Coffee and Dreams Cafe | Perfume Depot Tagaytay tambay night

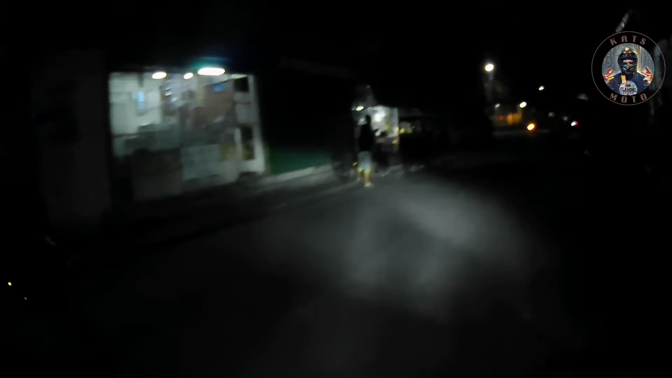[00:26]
So ang kitaan sa may ano, Mount Pleasant Circle.
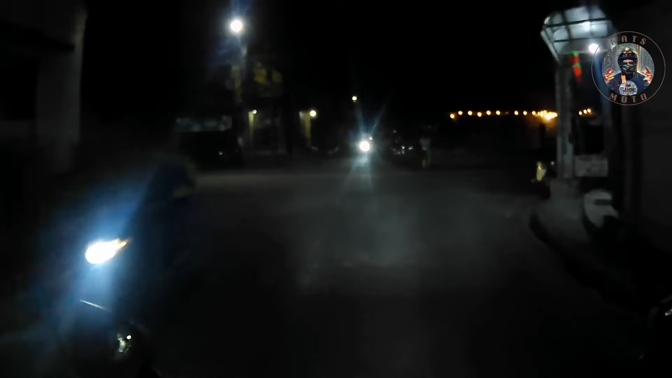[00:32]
Sunday ngayon, time check 7:29. So ang kitaan sa may Mount Pleasant Circle ng 8 p.m.
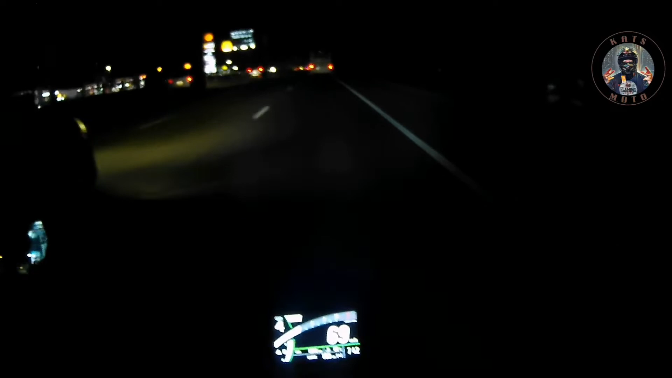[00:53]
Mount Pleasant exit kasi magkakalax
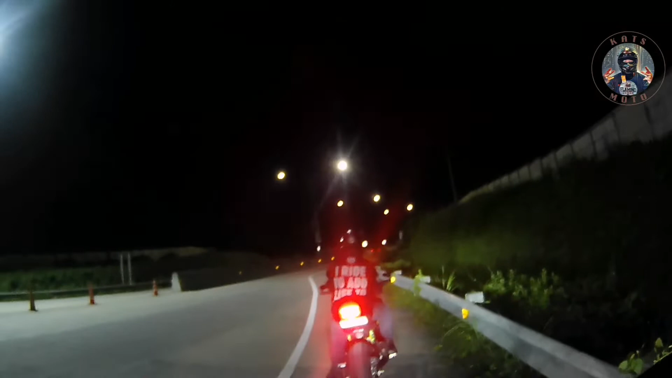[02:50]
So pagkanan, pupunta na ng Shell Aventus ba yun? Doon na namin hintayin yung iba.